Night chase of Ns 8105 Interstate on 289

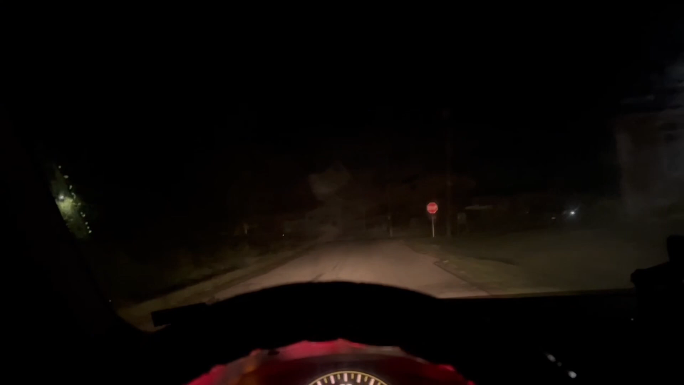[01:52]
So, we're over here at CP Weiser, Dublin, but, yeah, we're gonna just set out here. I know I'm gonna get, yelled at,
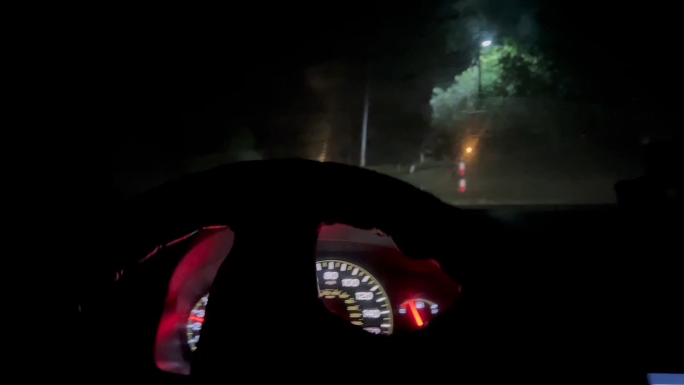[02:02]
probably by mom, because I do have summer school, sadly, for one class. So, that's fun, just like last year. It's always one class that gets me.
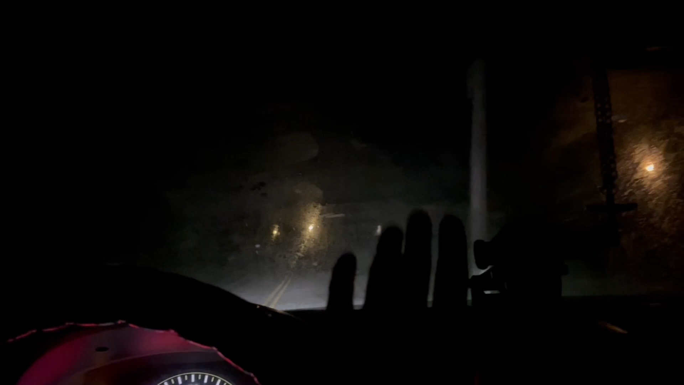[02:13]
I pass all my SOLs, but one class gets me. But anyways. You gotta pass. You gotta pass. Like I said, I need that diploma in my hand so I can work for NS. Don't care what I have to do it, but I'm gonna do it. But anyways, we're gonna check these westbound signals.
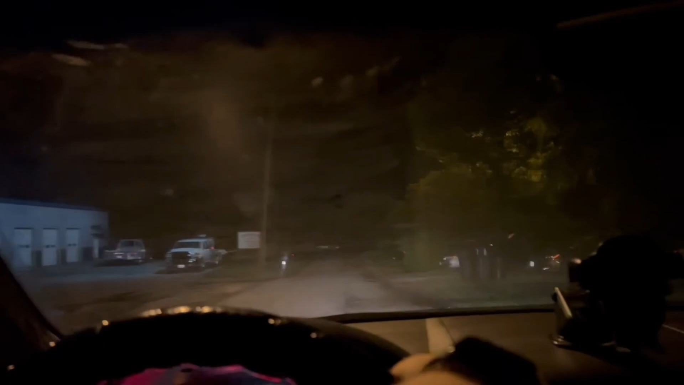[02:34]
You know what? We're gonna risk it. We are gonna, that's a pothole and a half.
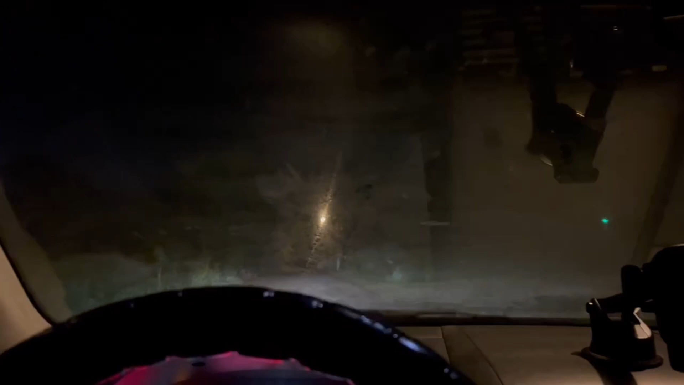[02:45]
We're gonna risk it for a biscuit. We're gonna go down and see to Radford and see what,
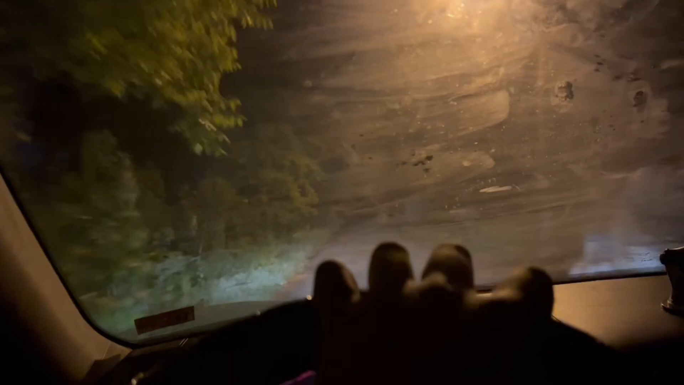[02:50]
because we have two distant signals in between CP Weiser behind me and Radford, CP Radford. So we're gonna go down to there.
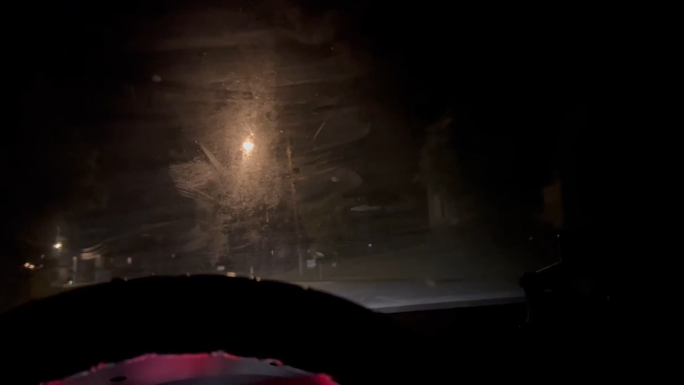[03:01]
And plus I have more light at Radford anyways. I don't know what I was thinking about catching them down here. But yeah, we're just head down to CP Radford real quick and catch him there. Alright, let's see what this one says. If this one is colored, well,
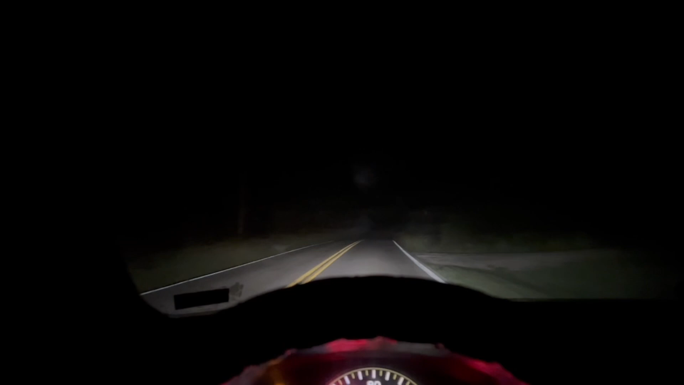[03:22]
we are in the bad. Also, what's in the bad is all this fog. Anyway, slow down. Wait, yeah, right here. Are you colored? Are you colored the other way? Okay, we are good.